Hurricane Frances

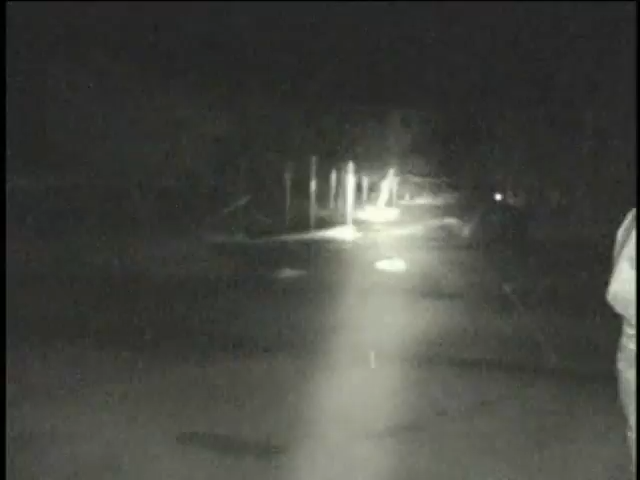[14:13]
and it looks like it's snowing. What in the world is it?
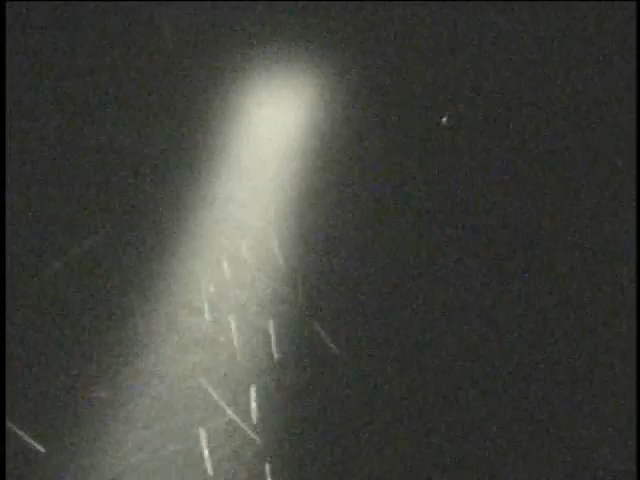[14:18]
I guess it's drizzle. I mean folks, this is the eye of a hurricane.
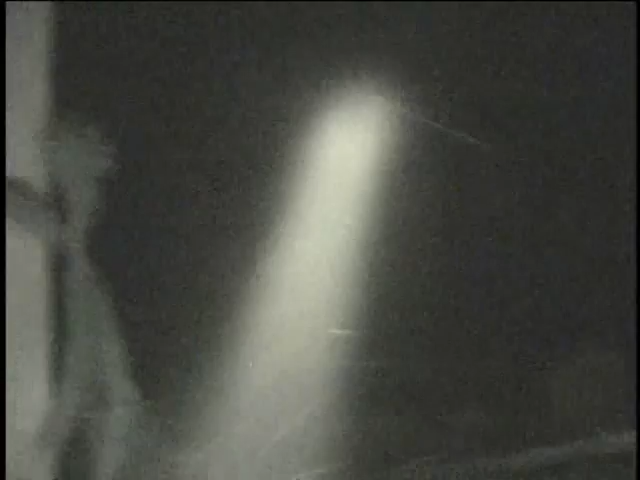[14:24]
You can see the damage over this way. The trees are all still. That's incredible.
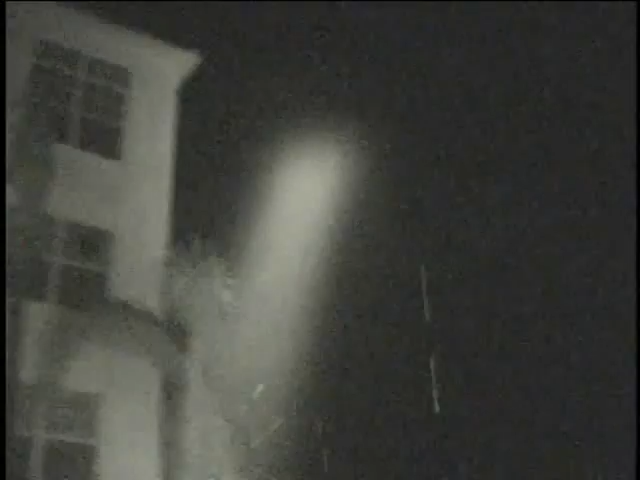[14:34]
And then look up at the sky. It looks like a blizzard. But it's huge pieces of drizzle.
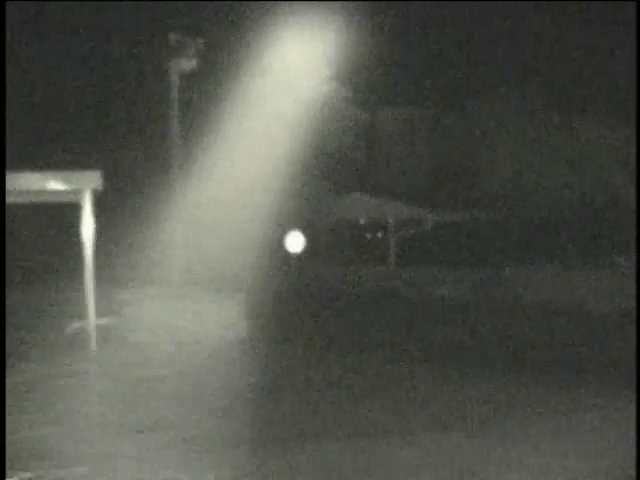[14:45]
Never seen anything like it before. Unbelievable.